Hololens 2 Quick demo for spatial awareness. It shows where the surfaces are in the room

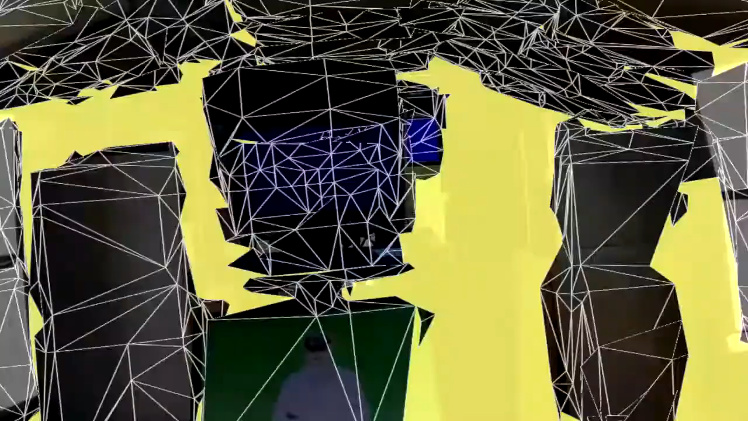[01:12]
You'll notice that the whole room gets painted really quickly,
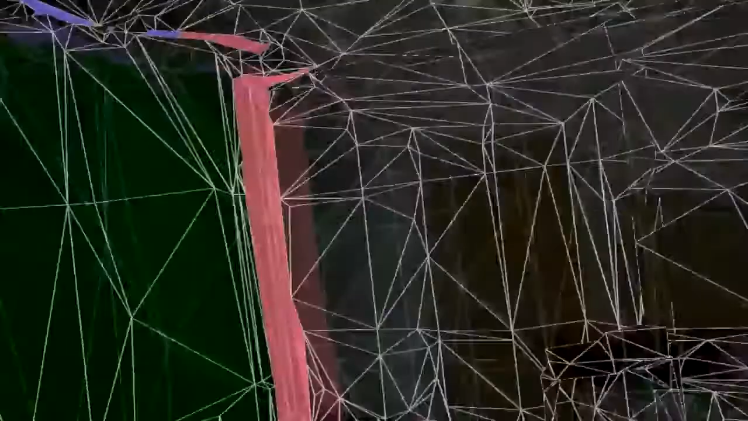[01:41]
Then what you're seeing on top of that is a set of wireframes, right?
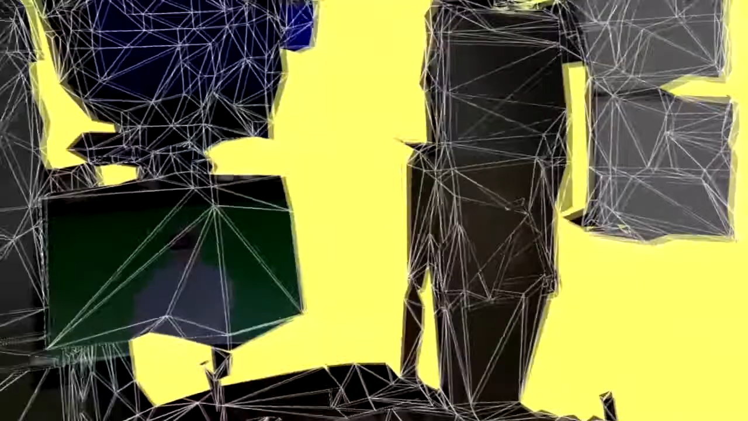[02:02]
So I'm basically standing in this big, huge 25- or 30-foot cube, and I'm on the inside of it with a different light shining in each wall.
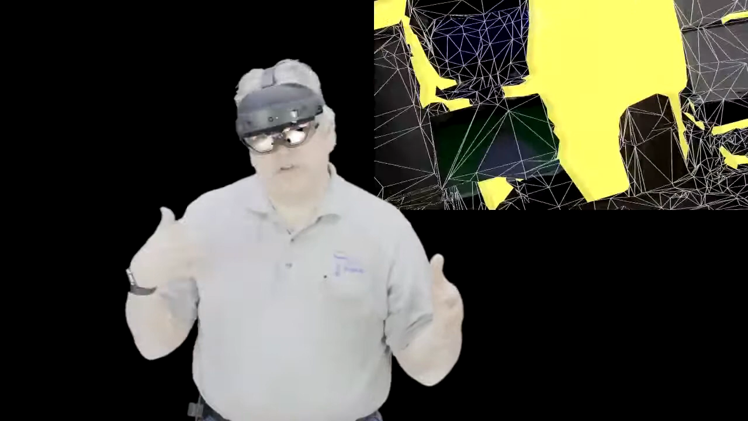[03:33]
And so once it's learned a room, it will remember the room. What I'm trying to do now is get a relatively solid mesh of one of the rooms so that when I go to do hand tracking, I'll have a target that I can check against. If I don't have a target to check against, if the room doesn't have the kind of mesh put together, then I won't have any target to check distance against.